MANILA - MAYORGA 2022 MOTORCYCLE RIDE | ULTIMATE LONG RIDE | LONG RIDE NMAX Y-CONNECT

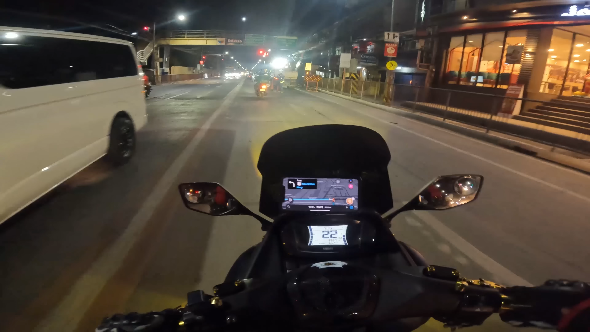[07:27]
So, update ko ulit kayo mamaya, guys. So, medyo madilim pa dito sa ating dadaanan. Wala pa kayo makikita.
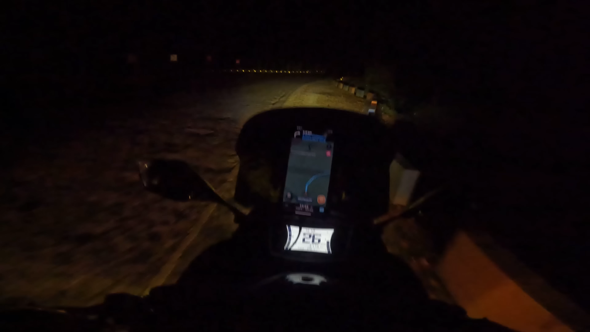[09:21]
Guys, so dito na tayo sa Bitukang Manok na tinatawag. Grabe ang paahon. Taas pala nito dito. Bakit dito ako dumaan?
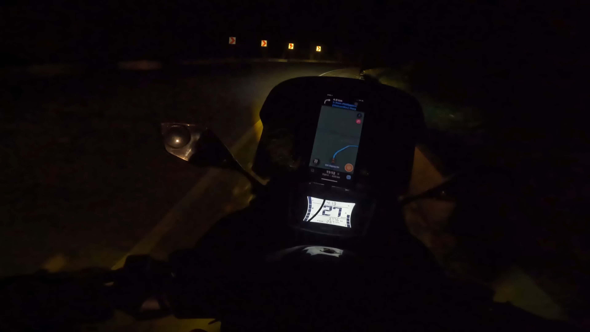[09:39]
Ah, grabe. Shocking sto. Hirap pala ng daan dito. Makunti lang to. Taas to. Shit.